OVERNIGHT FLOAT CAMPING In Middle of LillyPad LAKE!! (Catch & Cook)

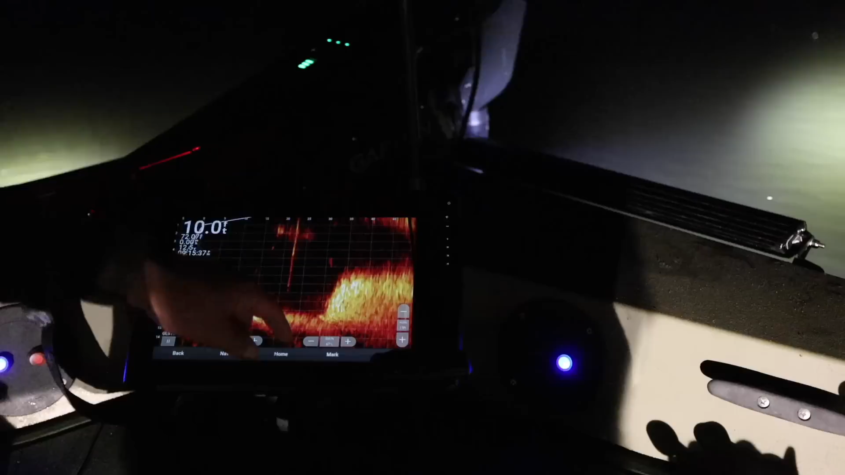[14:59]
So you guys can see this line that goes straight down. That's the grass edge we were talking about. That is the line of our bait.
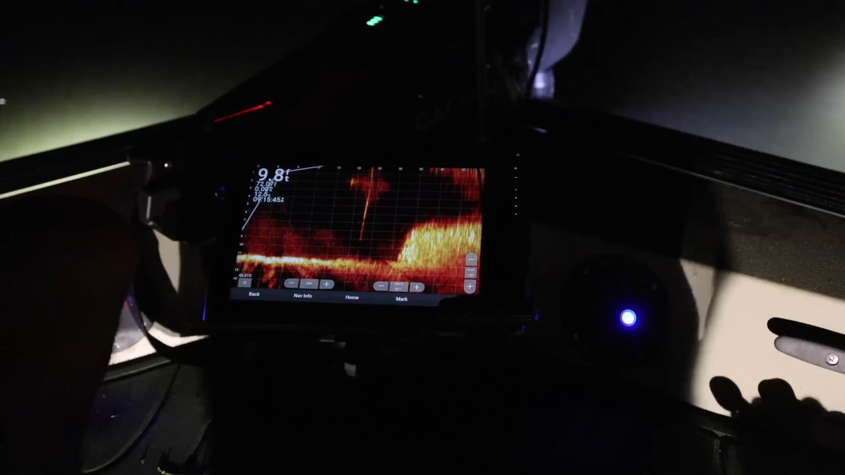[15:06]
That's the noodle is right there in front of us. So I'm telling you, we're in a good spot, man.